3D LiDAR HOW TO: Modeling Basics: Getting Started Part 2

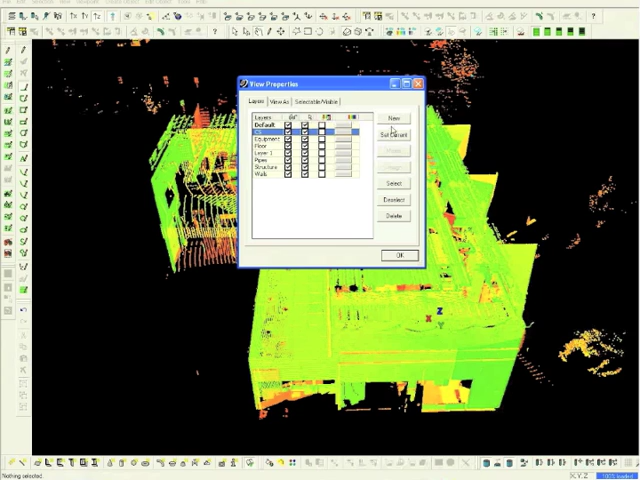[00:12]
Next, choose the top view button.
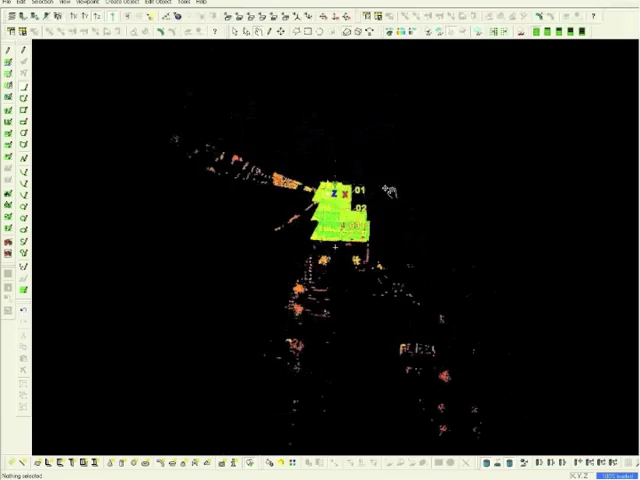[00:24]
This will give us the scanner's point of view.
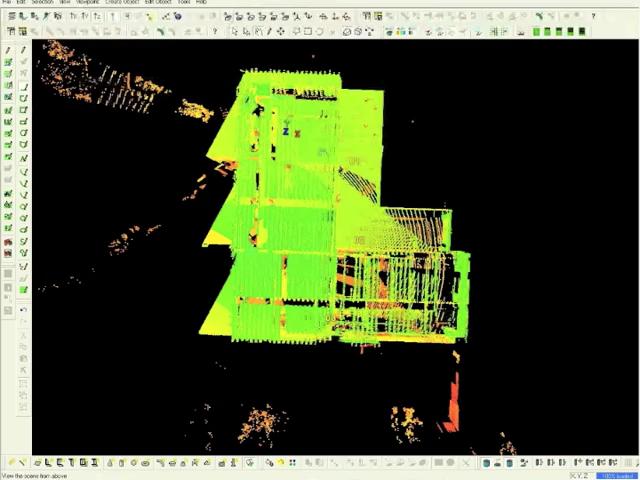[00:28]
We will set our coordinate system at the lower left of the plan. This will be used as a 90 degree working plan model. Using the mouse, navigate to the inside of the corner.
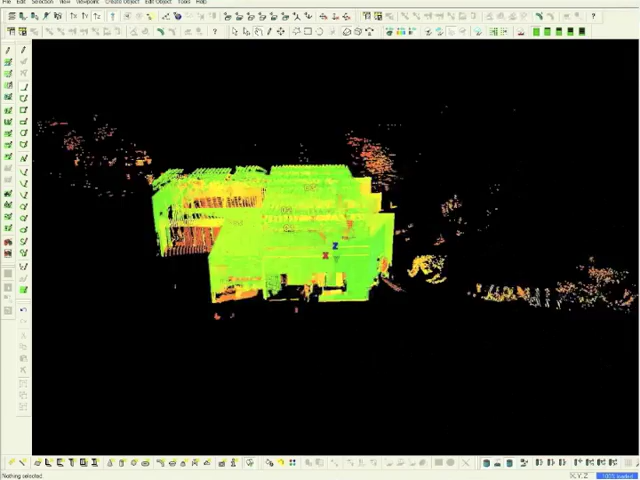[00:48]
Make sure that you are in perspective mode as this helps us achieve a natural view of the scan.
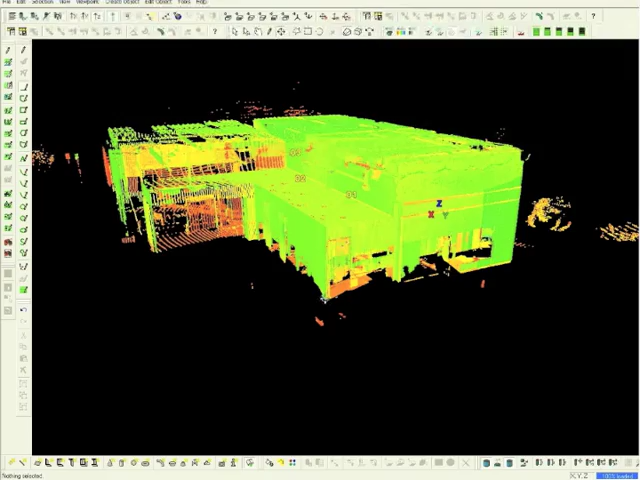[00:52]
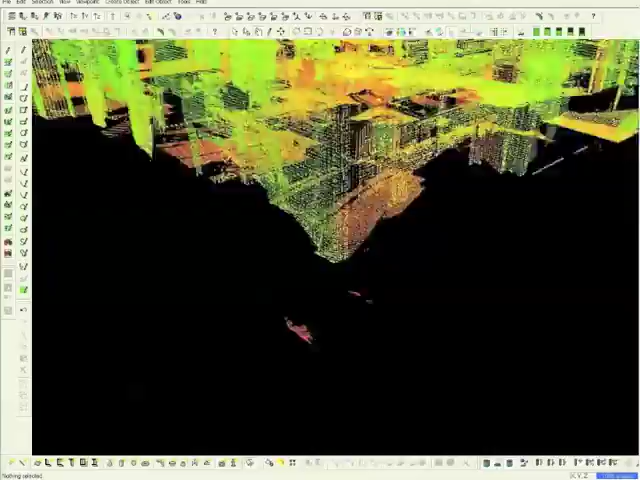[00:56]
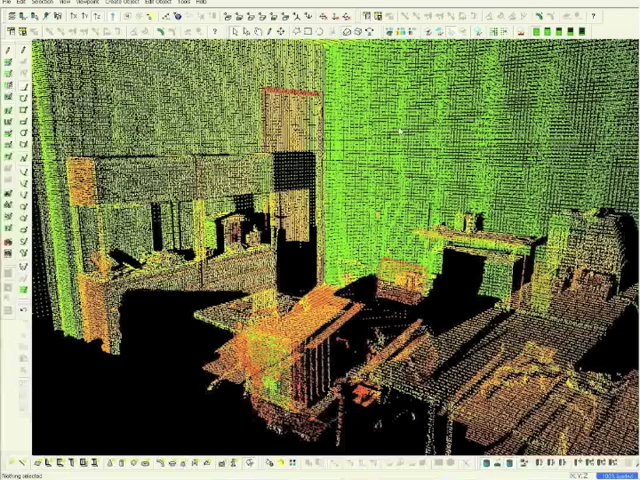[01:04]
We will now create surfaces on the X-Plane, the Y-Plane, and the Z-Plane, which in this case is the floor.
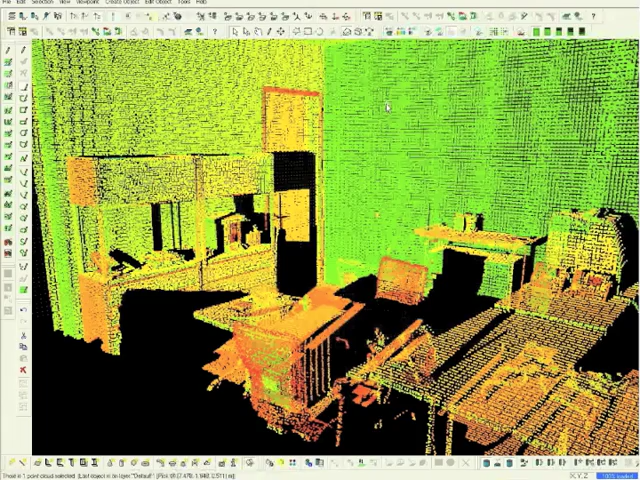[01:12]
Select a plane, and right mouse click. Choose Region Grow, then Patch. The window will appear. Simply click OK. At times, it is not uncommon to receive a slow operating warning. If this appears, just click Don't Ask Me Again.
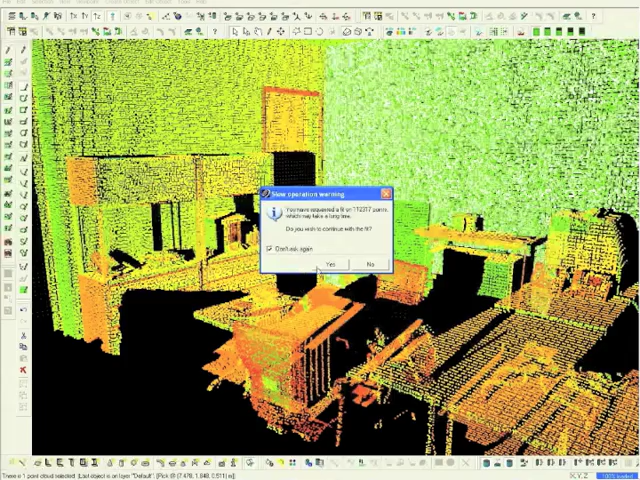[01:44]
Now we have created a patch on the first axis.
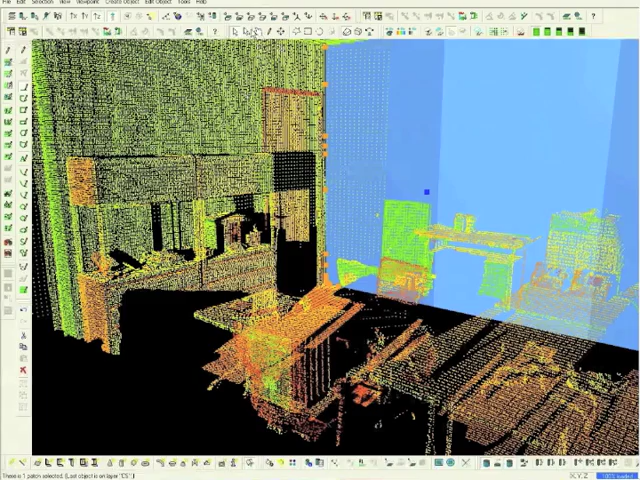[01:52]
Now we will create a patch on the second axis. Right mouse click, choose Region Grow, then Patch.
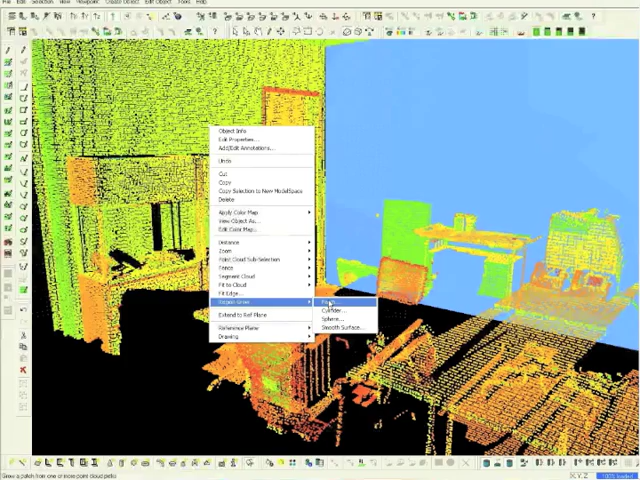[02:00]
And again, click OK.
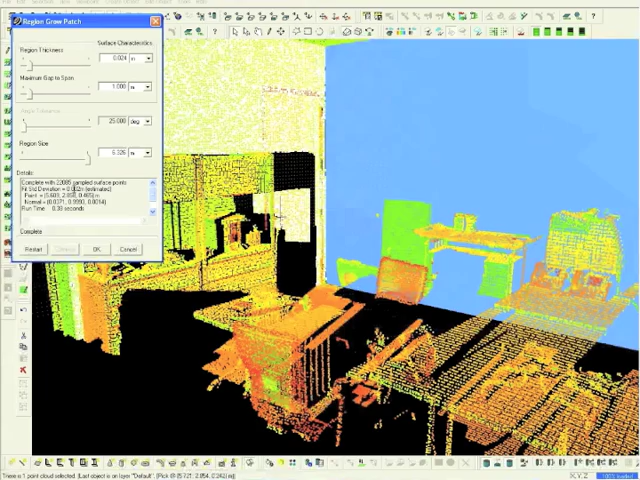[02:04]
Now a patch on our second axis has been established.
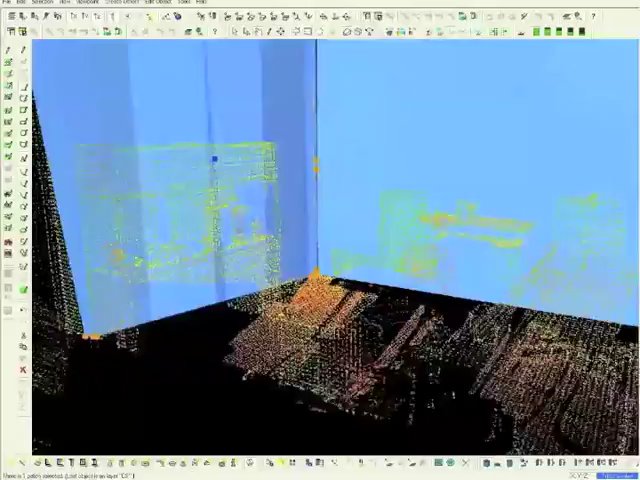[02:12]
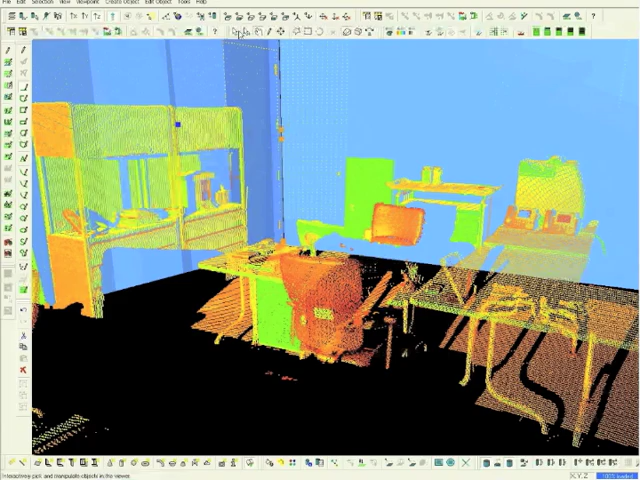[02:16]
Now choose a point on the final axis, and create a patch as before.
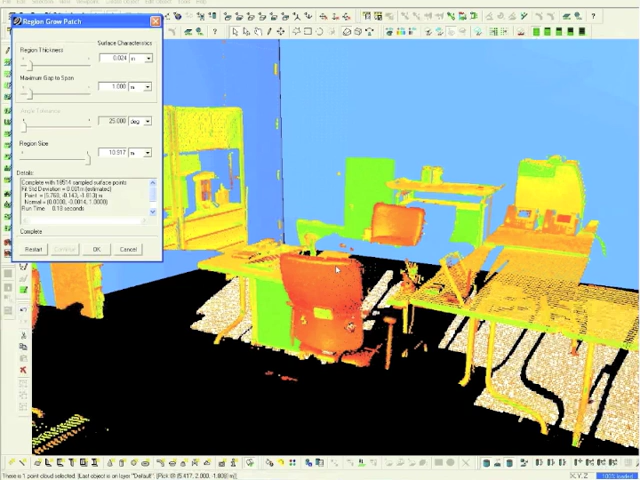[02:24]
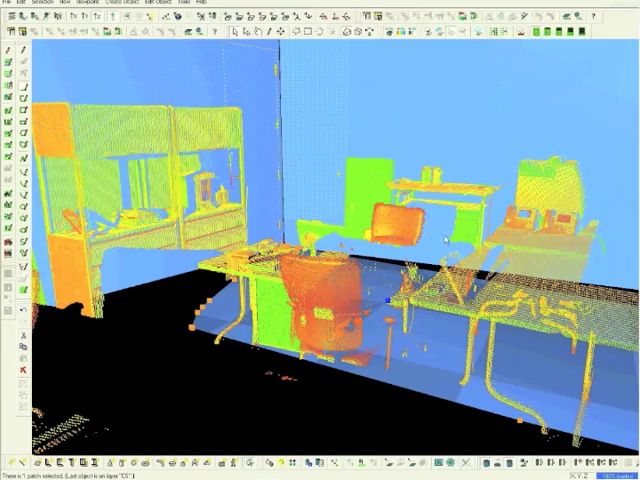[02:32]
We have now created patches on all three axes.
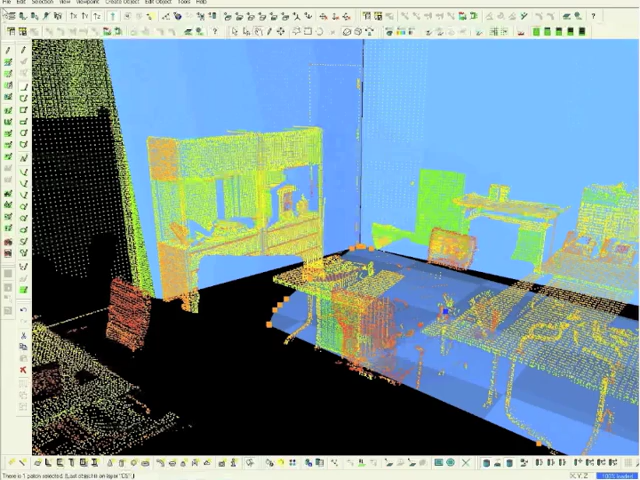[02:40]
Now return to the Layer button, choose Selectable Visible, and deselect the point clouds.